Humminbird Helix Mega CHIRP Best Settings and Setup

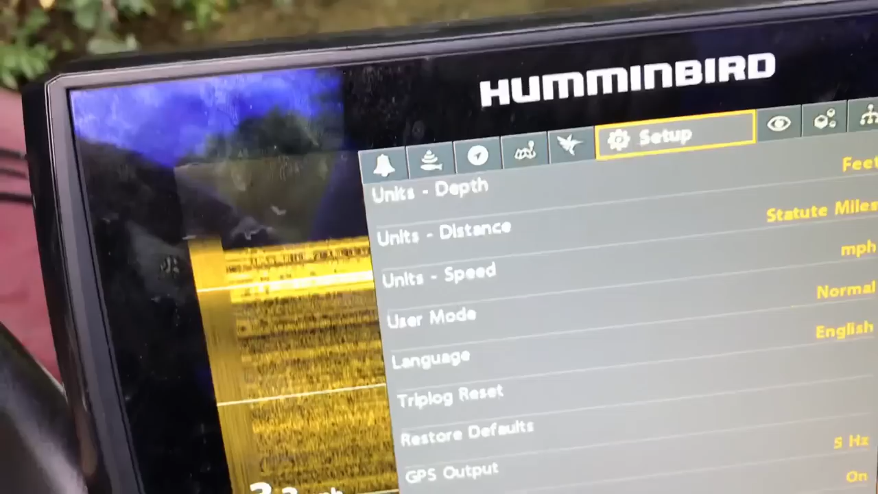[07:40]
You're going to go into setup. You're going to go down to user mode.
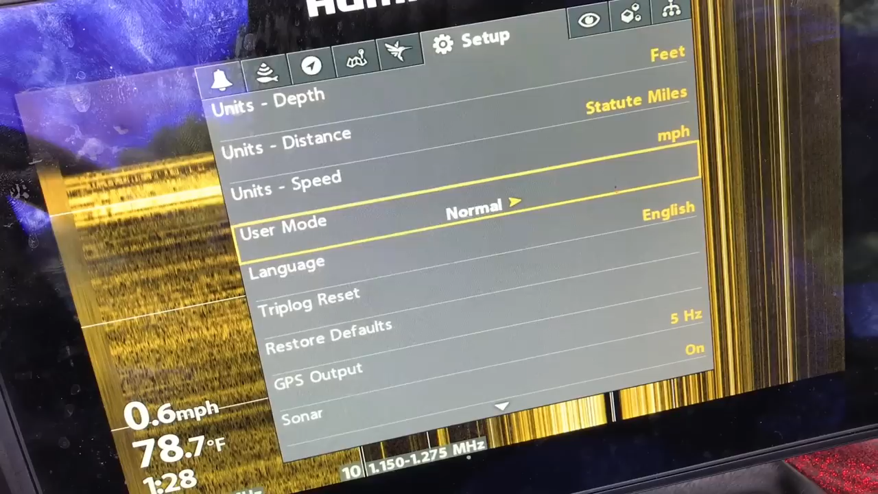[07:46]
On screen: water 78.7°F, speed 0.6 mph
You're going to hit normal. You're going to change it to advanced.
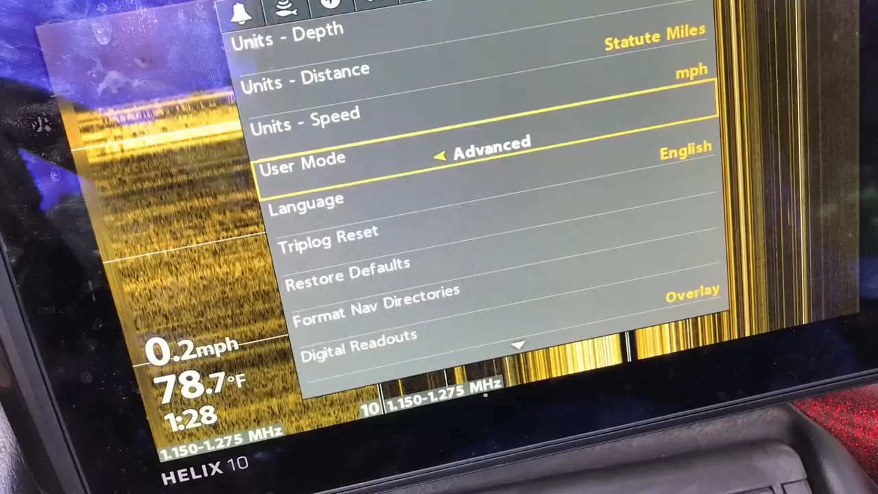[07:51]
On screen: water 78.7°F, speed 0.2 mph
That's going to give you a few other things and now you're going to come down and you're going to find chirp.
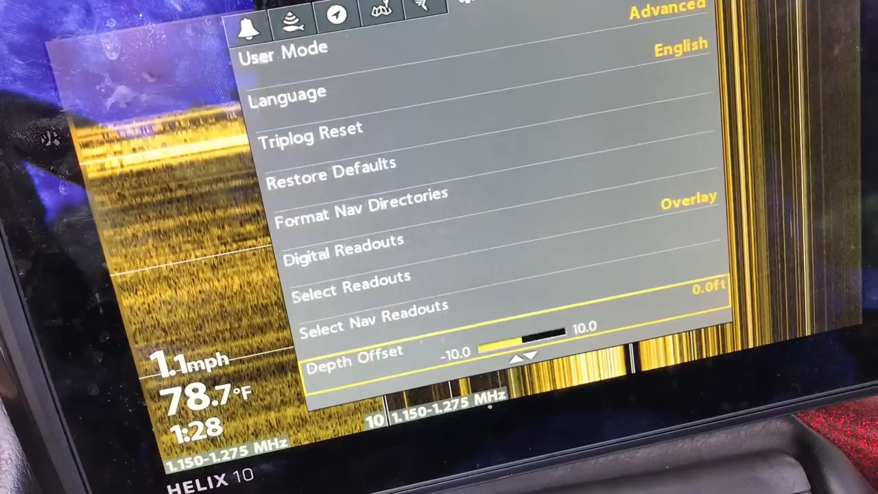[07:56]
On screen: water 78.7°F, speed 1.1 mph
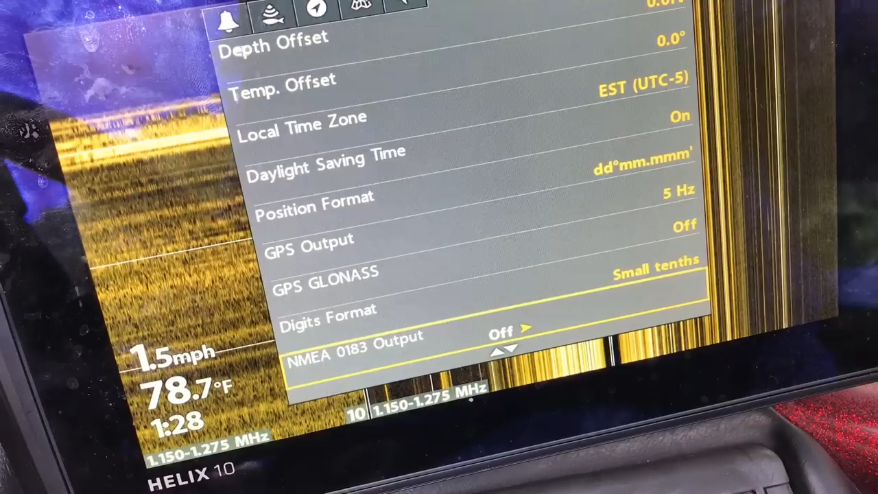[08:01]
On screen: water 78.7°F, speed 1.5 mph
Should be near the bottom. Chirp configuration.
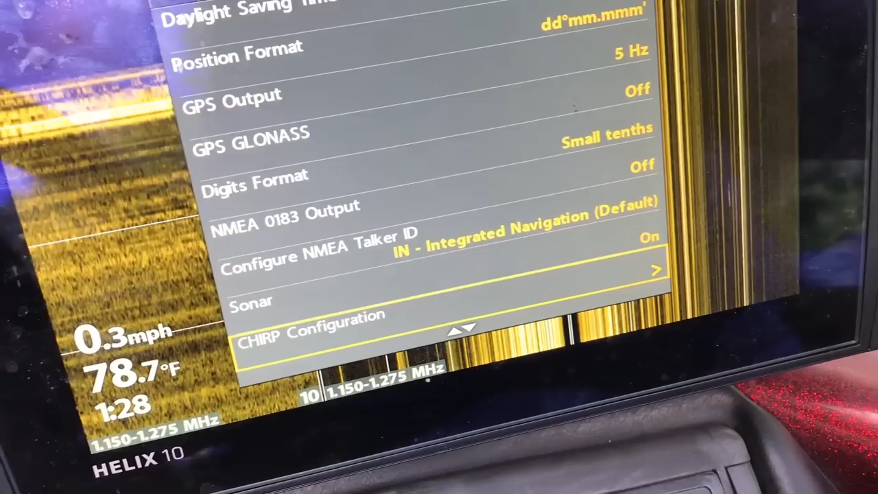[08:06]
On screen: water 78.7°F, speed 0.3 mph
You're going to push to the right and you're just going to come in here.
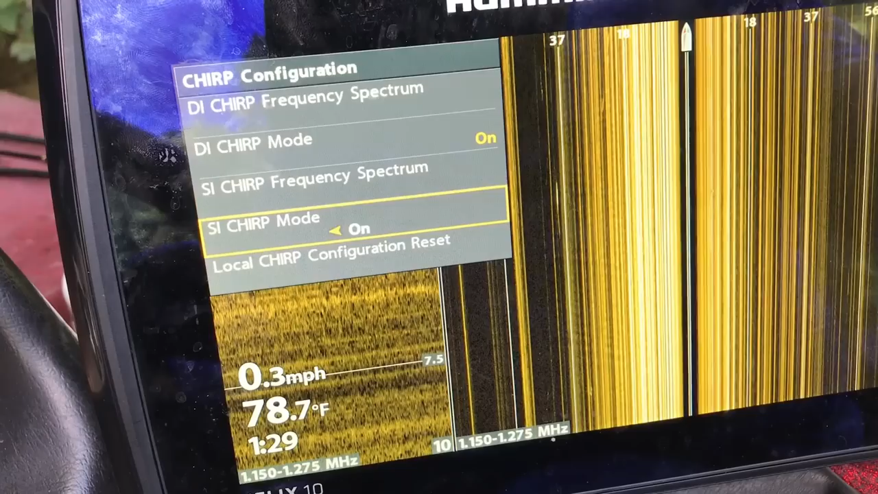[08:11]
On screen: water 78.7°F, speed 0.3 mph
You're going to make sure you go all the way down to the bottom and you're just going to hit local chirp configuration reset.
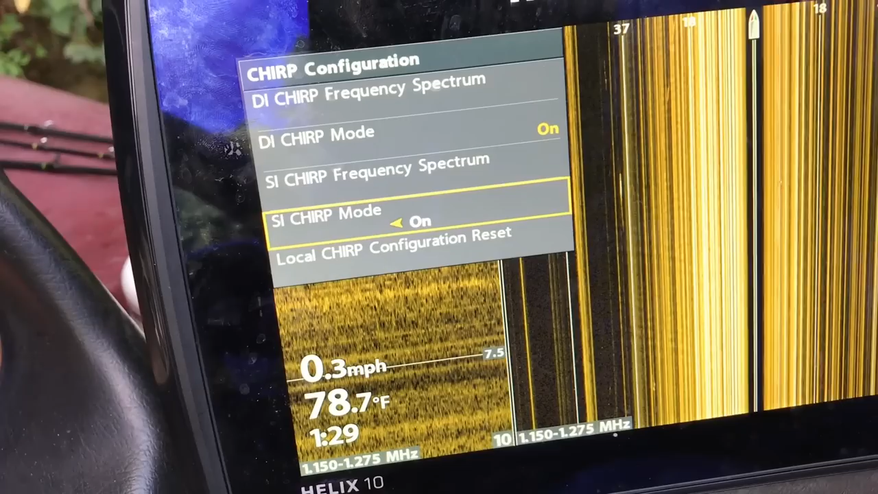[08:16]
On screen: water 78.7°F, speed 0.3 mph
You'll go ahead and push push over to the right.
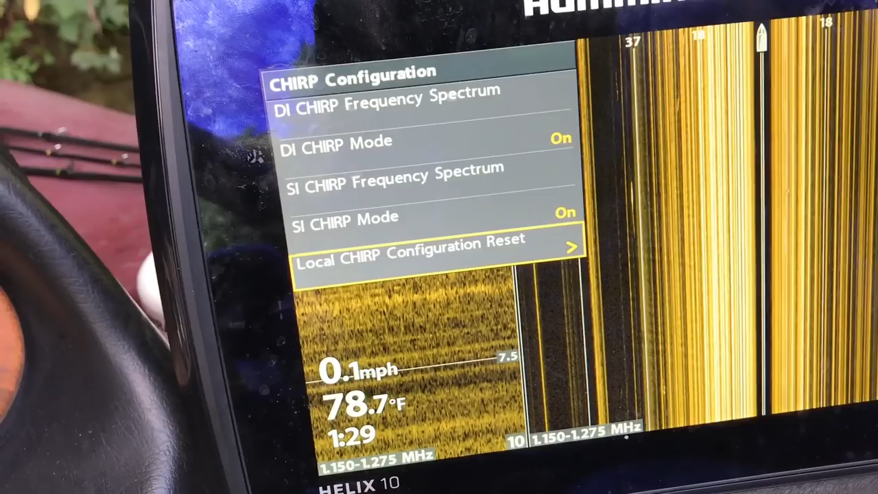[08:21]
On screen: water 78.7°F, speed 0.1 mph
It'll ask you if you want to. You'll say yes. I'm not going to do it because I've already did mine.
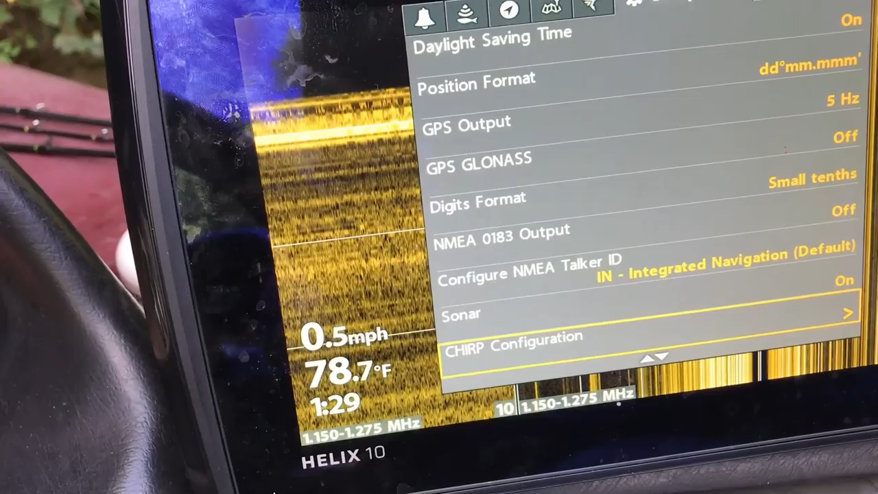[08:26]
On screen: water 78.7°F, speed 0.5 mph
And then just make sure you go back out. You hit exit one time after you've done it.
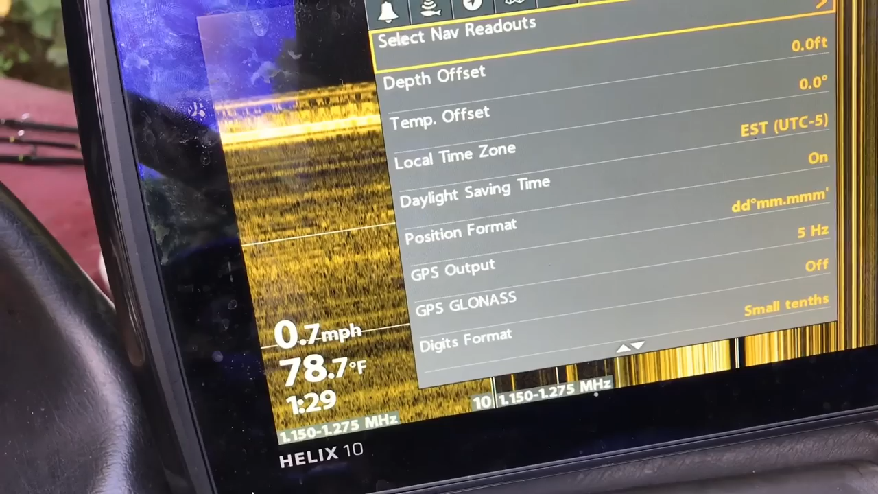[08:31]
On screen: water 78.7°F, speed 0.7 mph
You go back out and to make things simple as always
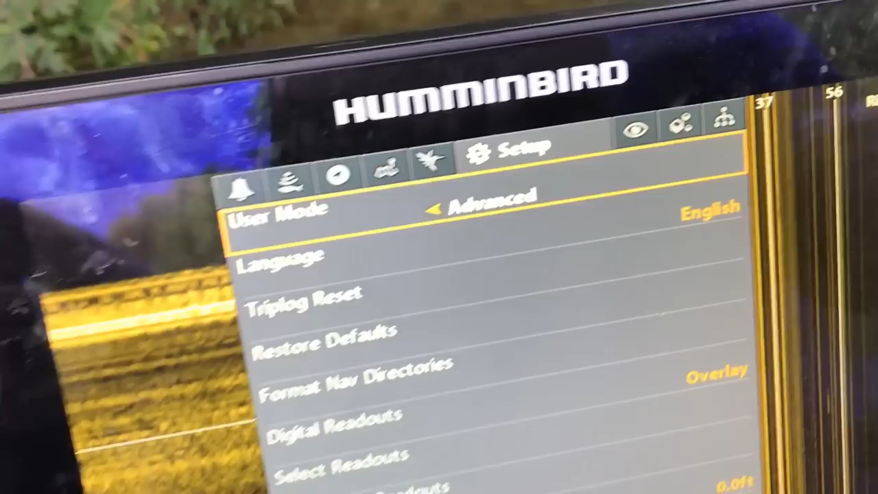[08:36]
go ahead and change your user mode back to normal. So it does kind of suck that if you're mixing and matching units you know gen ones gen twos that you can't share that chirp.